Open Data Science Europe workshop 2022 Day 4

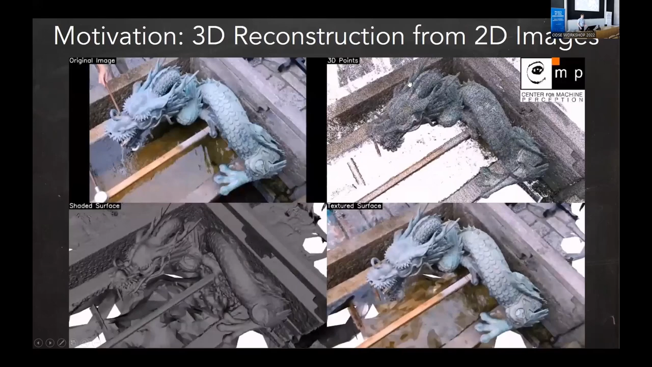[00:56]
So on the left, top panel, we see some kind of a sequence of images which were taken somewhere in Kyoto by my students. Top right, you see 3D points in space which have been reconstructed by structure for motion and things I will a little bit talk about.
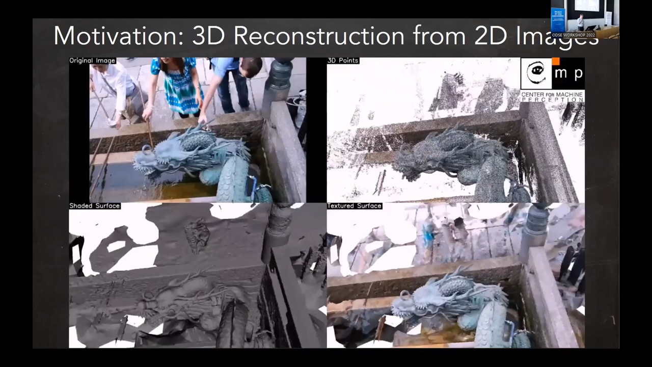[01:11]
Left bottom, we see like a mesh which is put on top of the points,
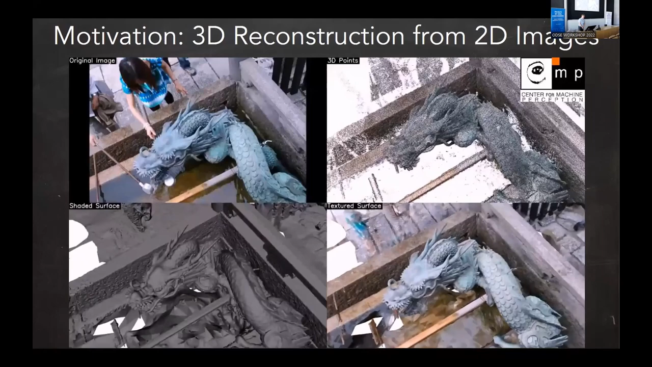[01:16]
and top right, bottom right, we see just colored mesh and something which looks like nicely.
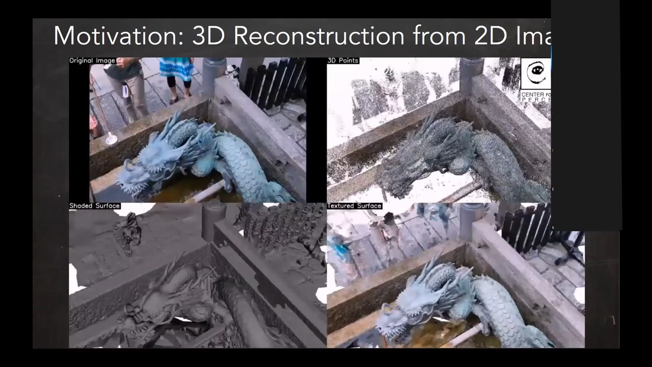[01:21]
This has, of course, many applications, and perhaps you are most familiar one for you would be like, you know, aerial photography and reconstruction of terrain and 3D mapping, and this is all what we know. So this this video is coming from a startup, which was actually founded by my former PhD students,
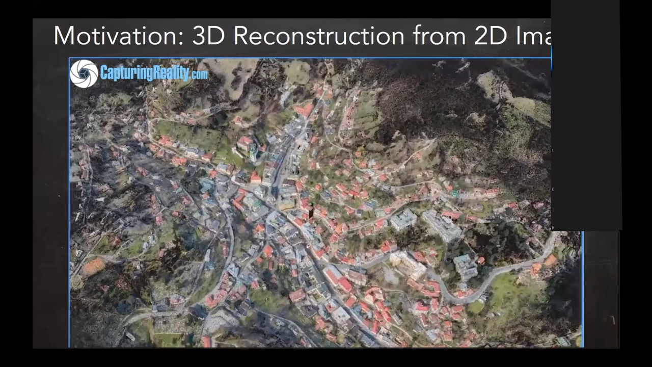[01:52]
Capturing Reality, recently also was acquired by Epic Games, US large gaming company. And they do basically 3D reconstruction from images. So something similar to what you see on Google Maps. And another application, which is very frequent in our world, is some kind of autonomous driving, autonomous robotics, and so on, where robots are moving around, they have cameras, they construct the world, and either to somehow assess where they can go,
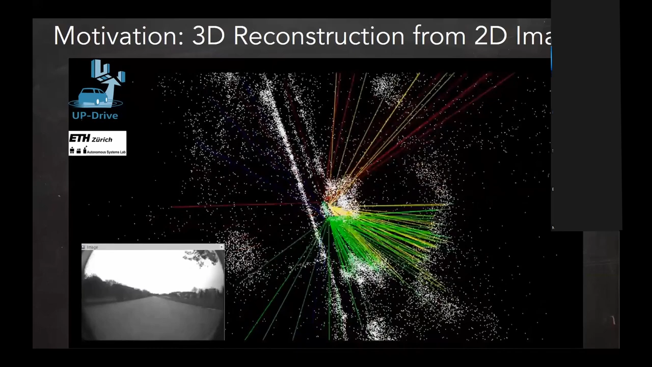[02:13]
or and primarily also for measuring where they are and how they should move and how they move.
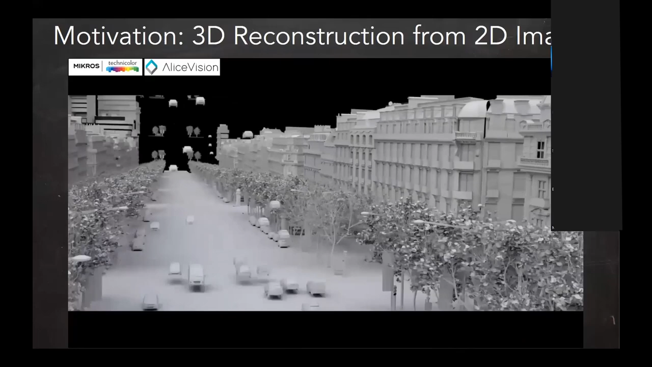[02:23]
Another important application we were involved in is like post-production, that means trick movies. So this is an example from some French post-production company, Microsimage.
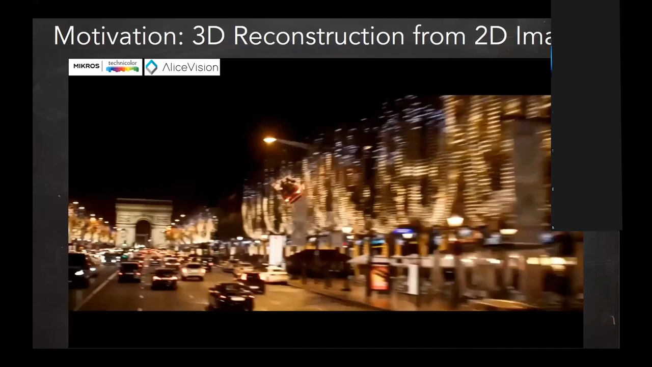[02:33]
They basically do 3D reconstruction, augmented, create artificial things. So basically most of movies which we see today are somehow combination of real and
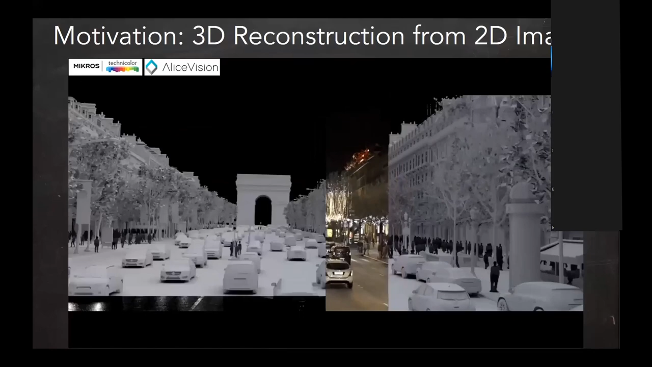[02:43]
things like that. So these are applications. So to be able to do the 3D reconstruction, we need to sort of estimate the geometry of the world. And we also need to estimate the camera. So here you may see a picture where we have the 3D reconstructed object. And then these wedges flying around are actually cameras which were taking
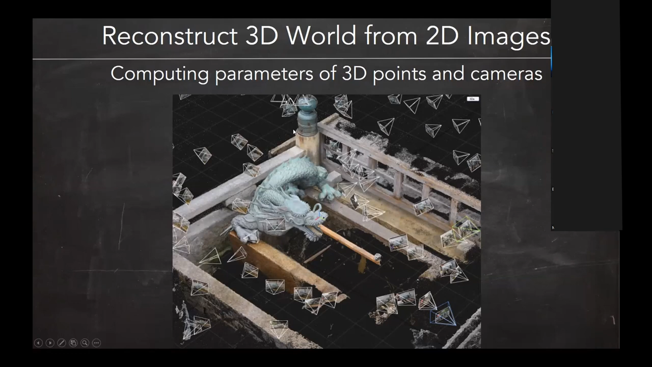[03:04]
the images and which were reconstructed as a part of the process of 3D reconstruction of the scene. This reconstruction pipeline is like a classical these days computer vision kind of endeavor, which starts with input images, then does some kind of image matching, these days usually based on machine learning, finding features, looking at similar features and putting tentative, what we call tentative correspondences, which are based on a similarity features and which are in large numbers of them are usually wrong.